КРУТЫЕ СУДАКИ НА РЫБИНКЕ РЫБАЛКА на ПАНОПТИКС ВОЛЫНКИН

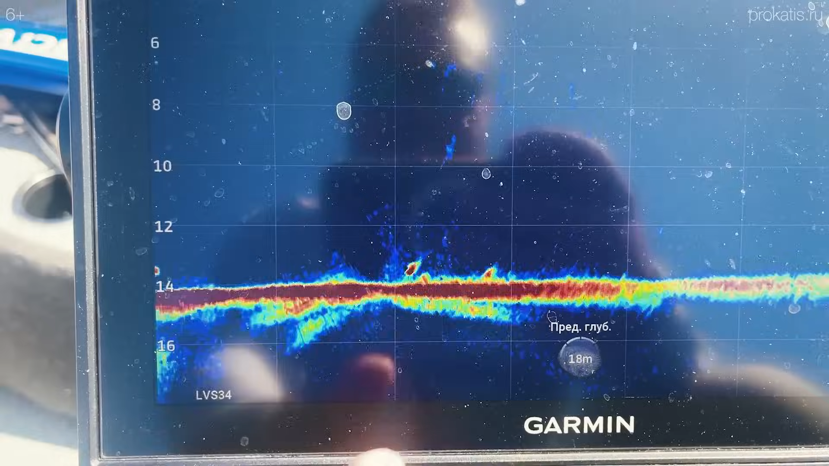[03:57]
Золотые слова Спугнули его приманку, он ушел вниз Минуты три, наверное, был на дне Вот сейчас опять ушел и всплыл немножко
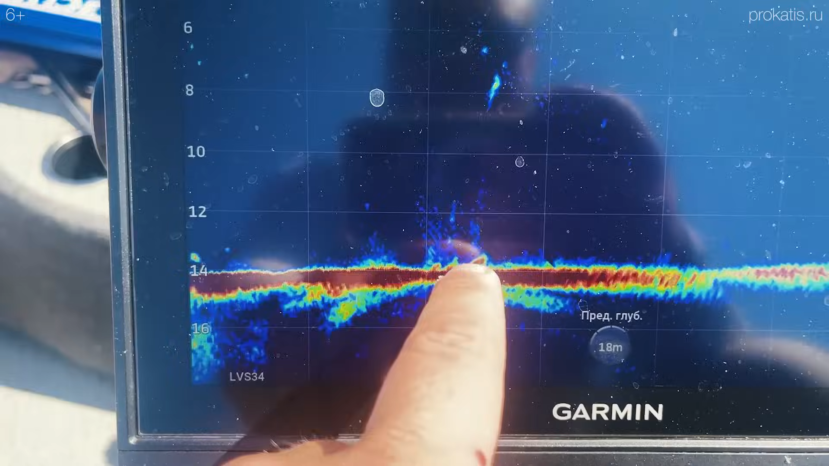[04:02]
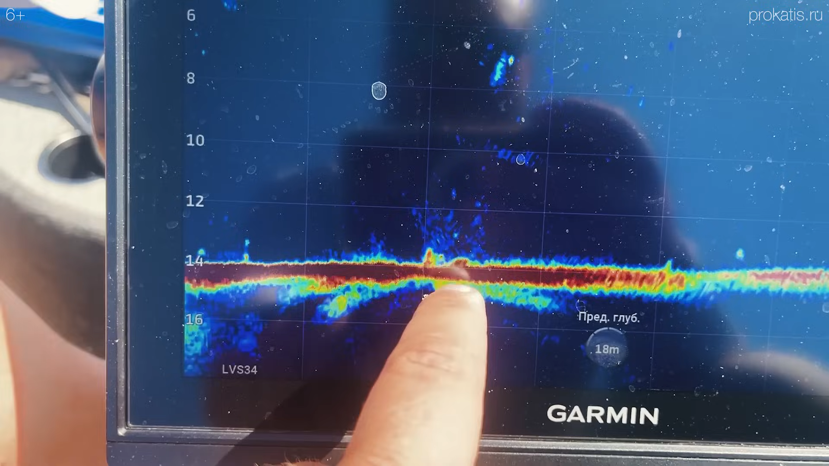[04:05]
Вот они здесь вот тусуются
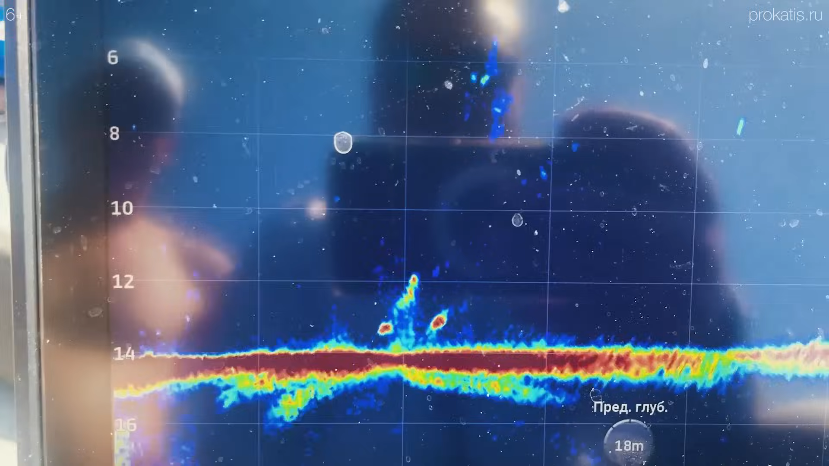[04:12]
А вот так выглядит сеть, кстати
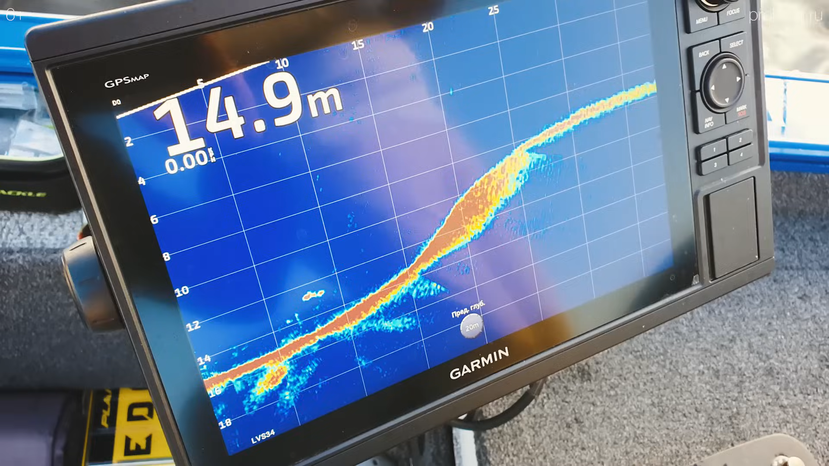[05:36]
On screen: depth 14.9 m
сом Которого мы наблюдаем В приборе
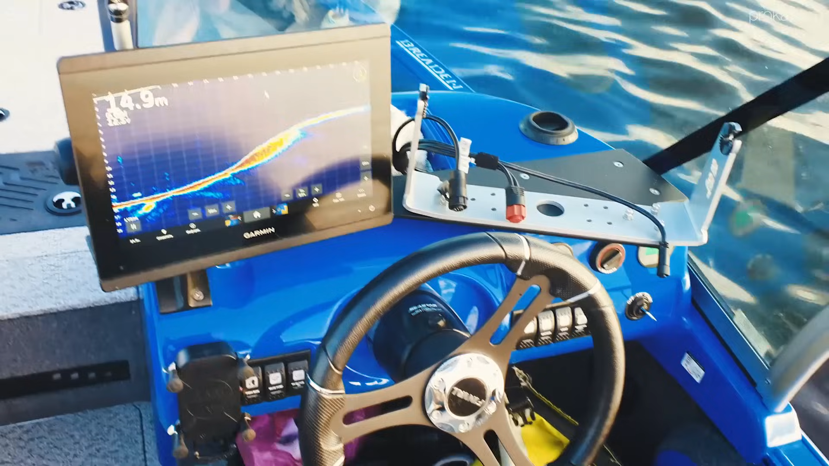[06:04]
On screen: depth 14.9 m
капитанском кресле У консоли То он видит дублирующую картинку На 84.12 GPS
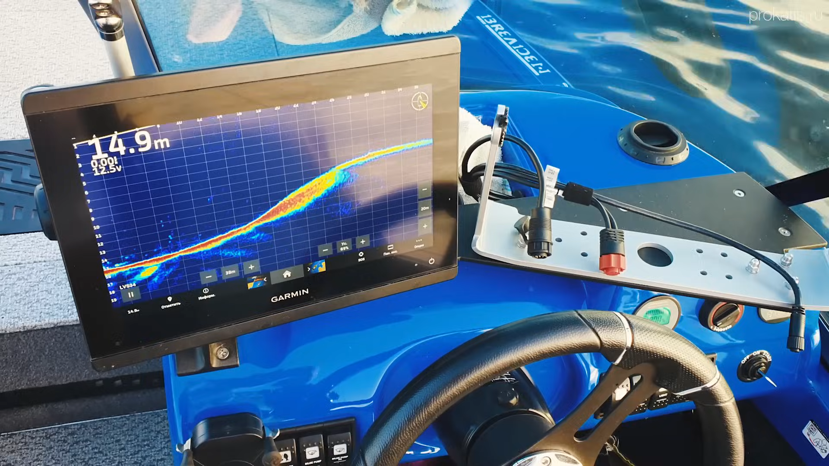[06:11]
On screen: depth 14.9 m
MAP Так как у нас тут проложена сеть Ethernet И
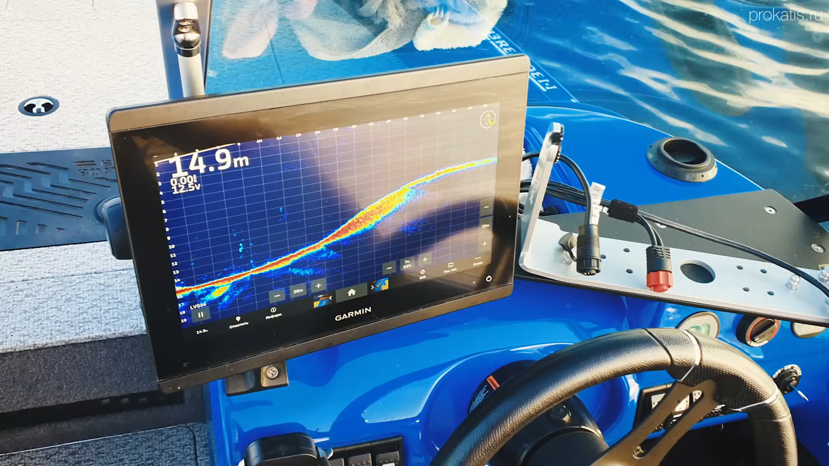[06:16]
On screen: depth 14.9 m
при поиске Удобно находиться здесь При ловле
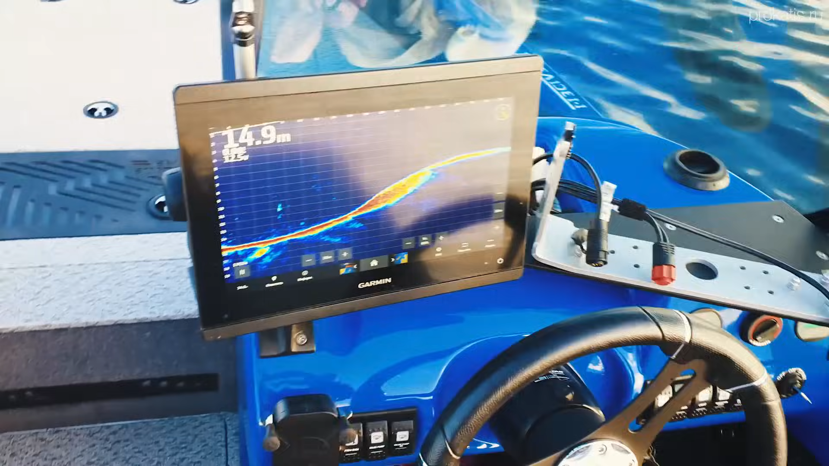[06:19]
On screen: depth 14.9 m
сзади Но когда нам требуется Кинуть Рыбе, которая с левого борта Мы подходим сюда
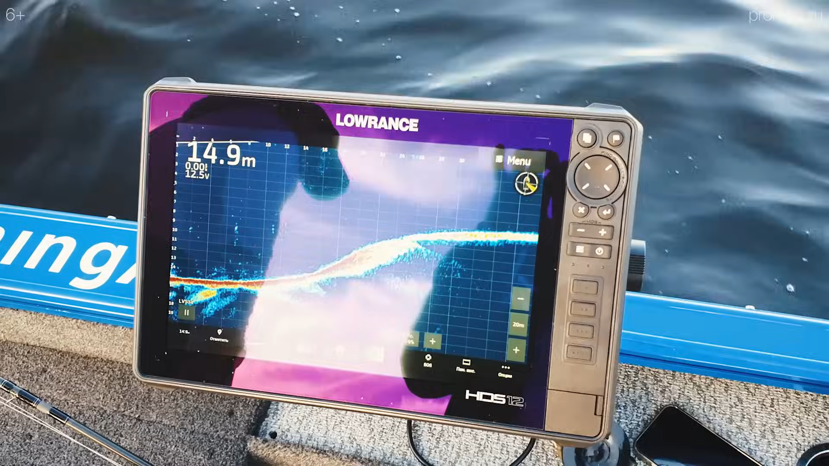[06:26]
On screen: depth 14.9 m
И вуаля У нас Lawrence HDS
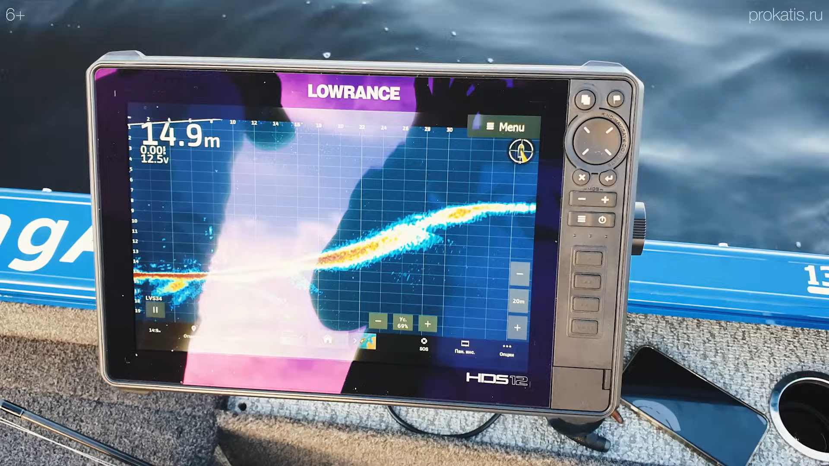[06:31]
On screen: depth 14.9 m
12 Life И все та же Гарминовская картинка Потому что
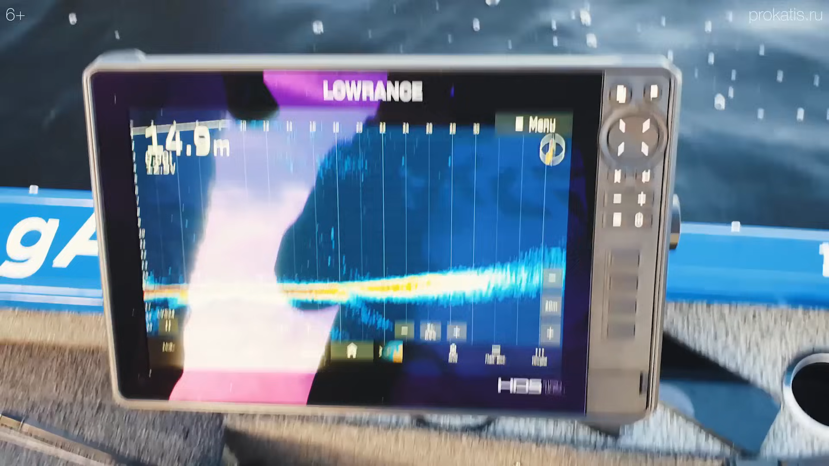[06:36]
Они соединены С 84.12 HDMI проводом У 84.12 Каких только Нету Полезных выходов И входов В том числе HDMI выход А у лорика Есть только вход Но этого достаточно Вот Мы получаем картинку Немножко другая Какая-то цветовая гамма Но на самом деле Приятная Хоть и отличается От гарминовской То есть По-другому Он отображает сигнал
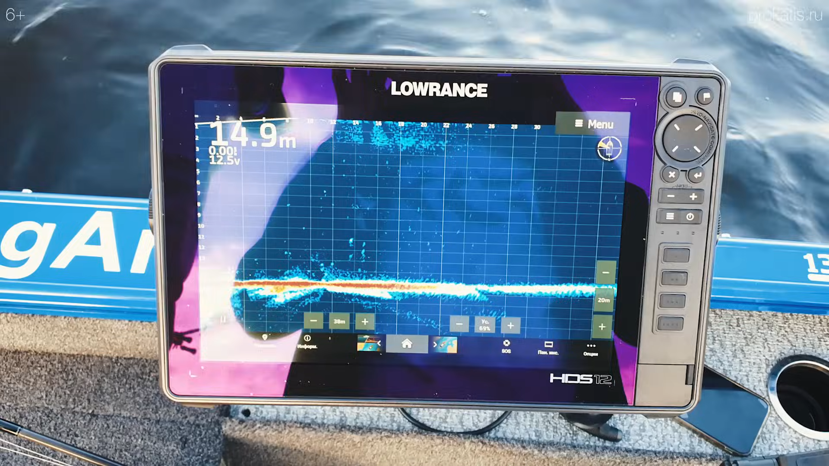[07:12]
On screen: depth 14.9 m
Ну в общем-то А где сон Владимир? Вы его еще не поймали? Нет Я не смог
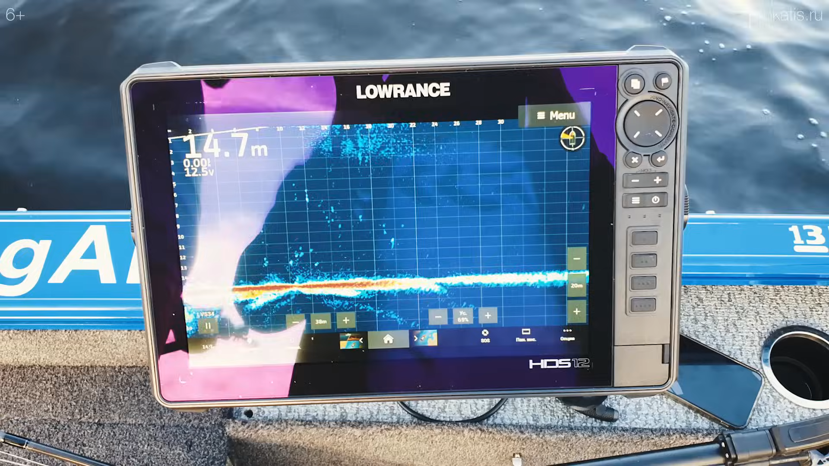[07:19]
On screen: depth 14.7 m
В общем Ильин не может Ловить сама пока Скилла не хватает Первый большой Пошел За Катя
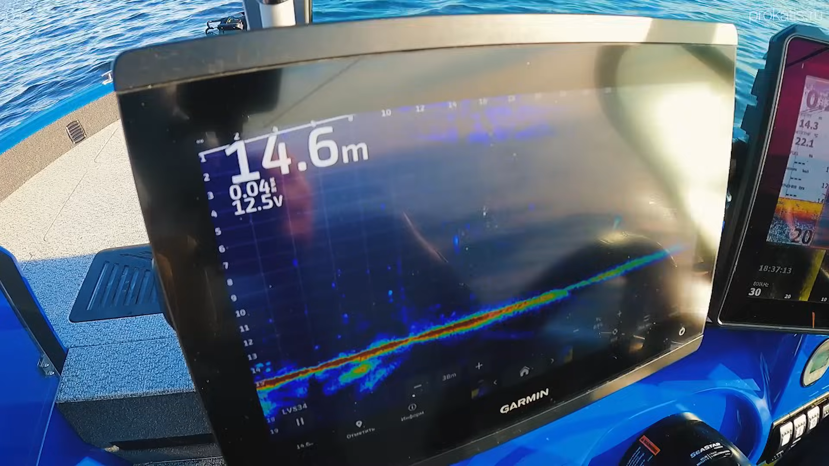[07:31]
On screen: depth 14.6 m
Там второй Походит большой Вот здесь большой А вот здесь Ходит большой Ай-яй-яй А мог клюнуть А взял и просто проводил Смотри Да